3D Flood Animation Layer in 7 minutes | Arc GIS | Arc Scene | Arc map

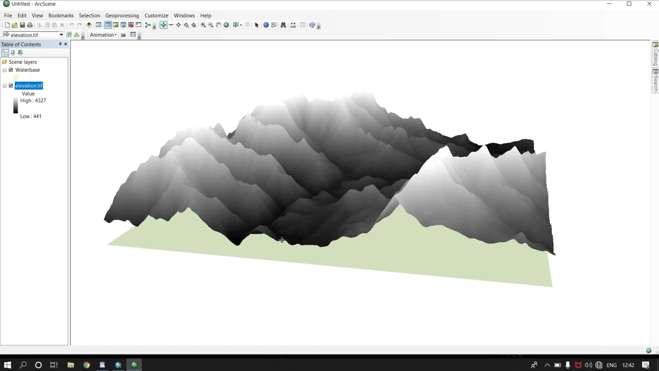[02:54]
now let's say for a proper visual change the colors okay so now you can see it's properly visual